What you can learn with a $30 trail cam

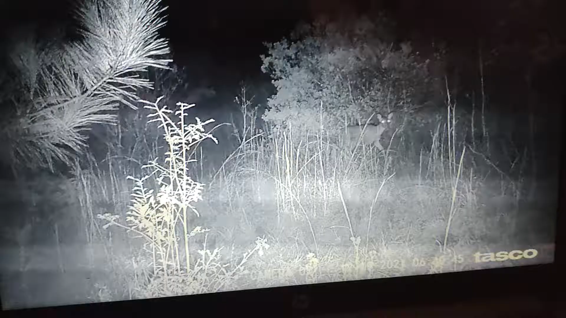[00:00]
okay so a while ago I saw somebody post that they didn't really like trail cameras they believed people should learn how
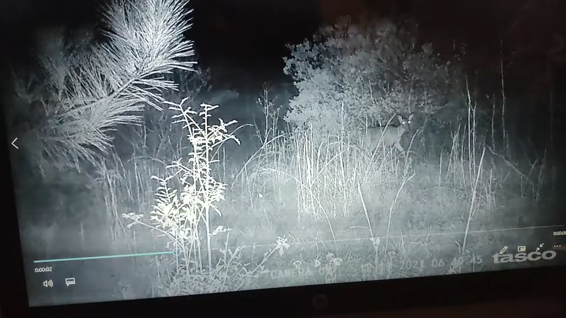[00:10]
to you know figure out what's going down the trail by reading tracks and whatnot well here's an example because I mentioned this here's an example of why I found trail cameras useful now there's a trail going down through here going into the brush and when I first found it
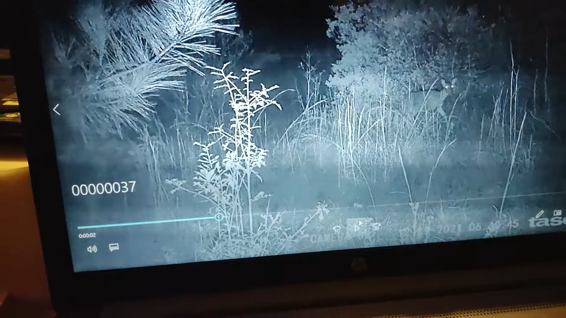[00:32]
it was a really small trail and I'm thinking it was a coon trail and I was gonna actually put some 160s in it but as you see there's a deer going off in one but we're gonna go through a couple of these slides and we're
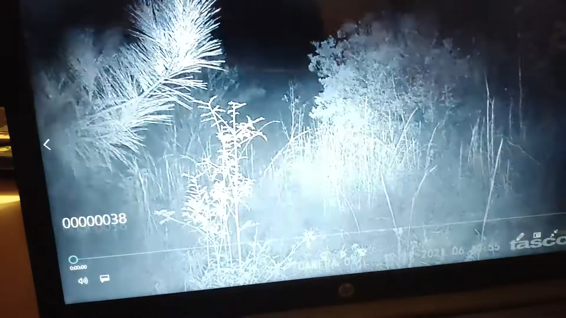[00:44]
gonna see that um yeah these trails aren't always what you think they
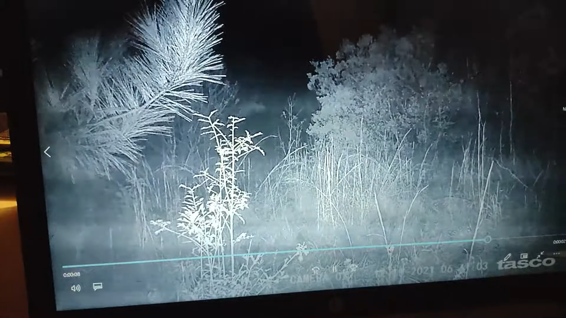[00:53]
are maybe it's just because I'm an amateur but the ground for me is super hard most time I can't really read tracks unless it's raining so these trail cameras are invaluable so again we got another little spike here there's a trail coming off there's a pond back here and again it's just a little tunnel now I was thinking it was just coon but there there's these deer are going through there a little spikey in we'll skip through him and you guys are about to see
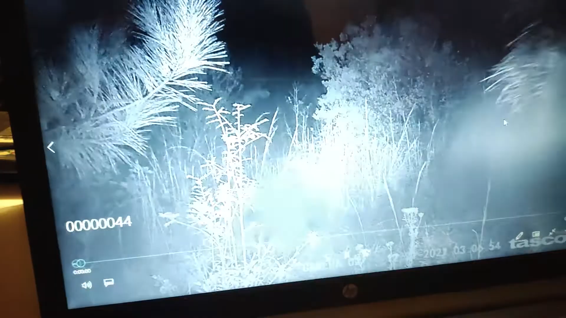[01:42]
making these trails yeah yeah big uh yeah he's just come out that little I wish I took a picture that little trail but uh let me see if I get a better a smaller one probably a little sound that little trail right there it's a little itty-bitty trail I mean it's a tiny trail but this big guy's coming you can see the cutters on man look at and this camera is about three or four foot off the ground and he's right next to it so yeah
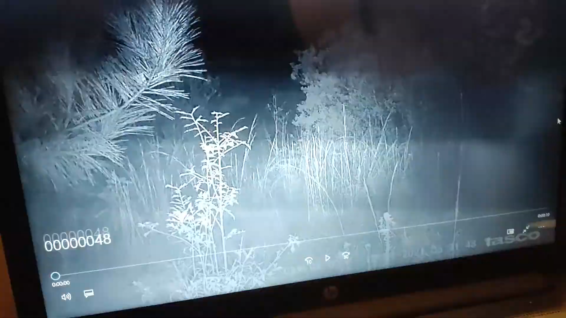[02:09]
and again the ground is just so hard this is red clay until it rains you're not gonna see anything got a nice
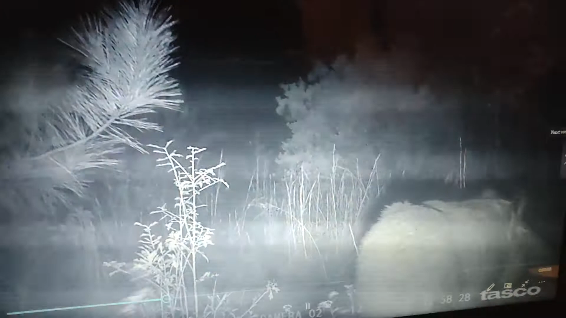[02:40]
two four five six months I don't I don't remember it's been a while um what's that say I can't read that but it's been a few months and
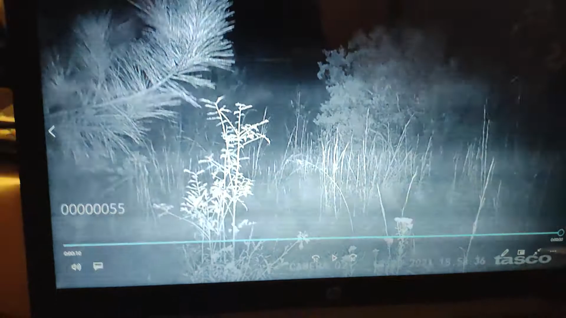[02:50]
I've learned that most of these trails I was thinking with coon trails are actually hog trails